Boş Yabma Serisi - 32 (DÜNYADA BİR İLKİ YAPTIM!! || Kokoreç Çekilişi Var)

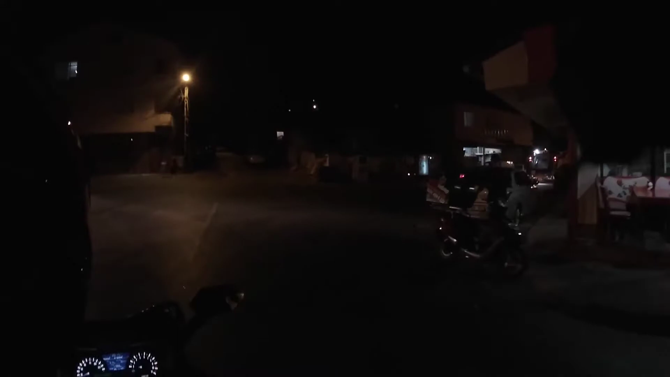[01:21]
Burada adam kesseler kimsenin haberi olmaz. Bu Mehmet'in manyak kaskı. Manyak mükemmel. Çok para verdiği kaskı. Gerçi gözükmeyen olsun. Bu da benim manyak süper kaskım. Mehmet duyuyor musun lan beni? Ha iyi.
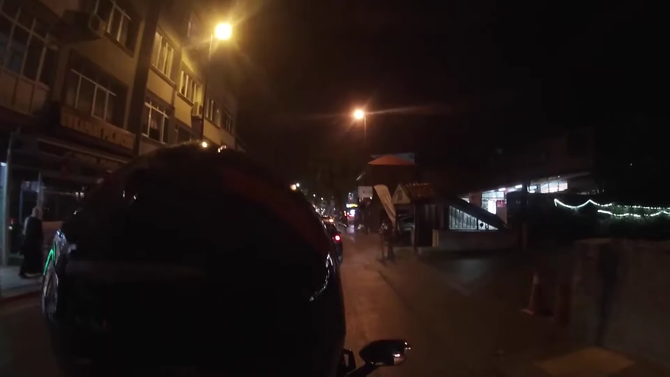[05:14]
Burası çengelin meşhur girişi. Şurada da güzel bir suzuki var.
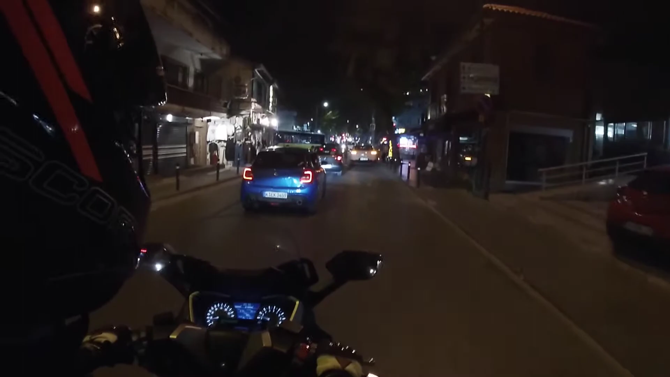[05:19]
Spor modeli. Doçlan plaka. Ama burada da makam var.
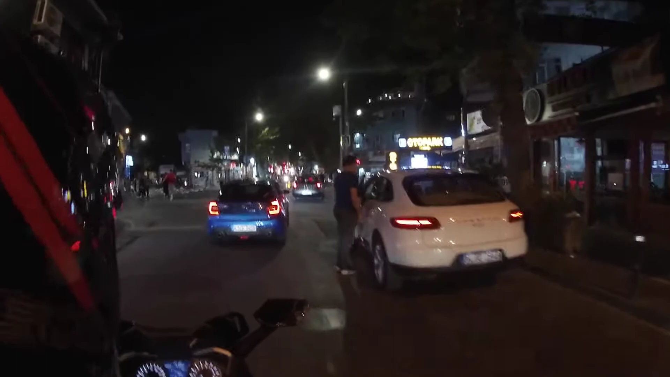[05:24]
Size biraz çengel manzarası göstereyim. Bakın şurada mis gibi çöplük çengeli manzarası var. Buraları sadece izleyin. Bir şey dinlemenize gerek yok.
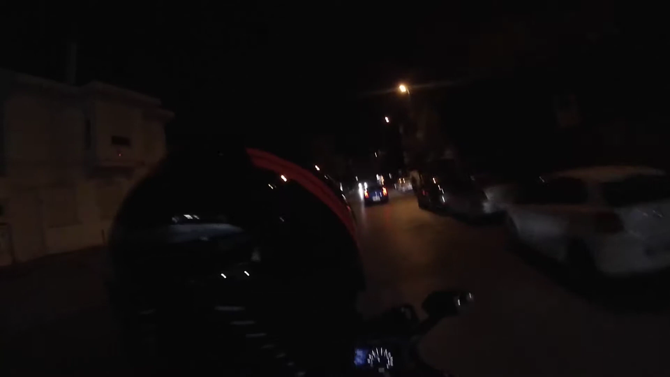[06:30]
Birazdan denize geleceğiz kankalar. Sabredin. Şöyle bir tur atarız. Ondan sonra kapatırım.
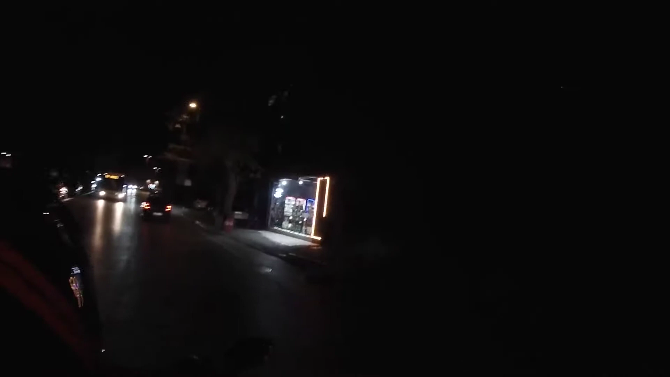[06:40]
Çengel'in güzel manzarası güzel havası. Bu gerçekten muhteşem.
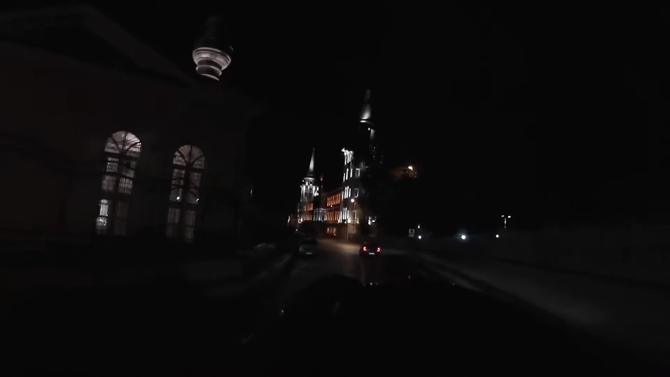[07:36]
Burası da 15 Temmuz'da çatışmanın çıktığı meşhur Kuleli.
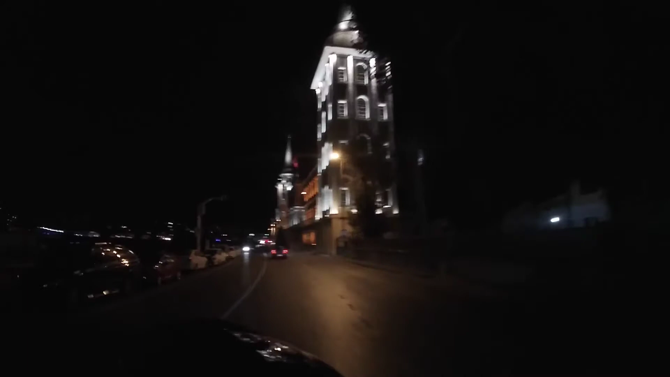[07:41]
Biz buradan bayağı sesleri duymuştuk. Çatışma sesleri falan. Görsel olarak muhteşem. Gerçekten.
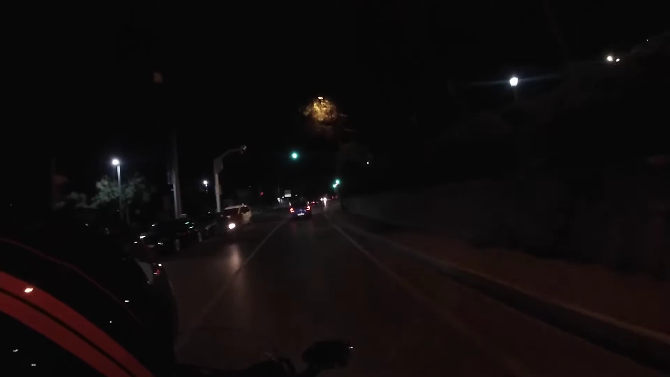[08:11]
buradan girseydin. Şuradan girseydin bu yapsaydın. Evet. şimdi yok be buradan dönüldü.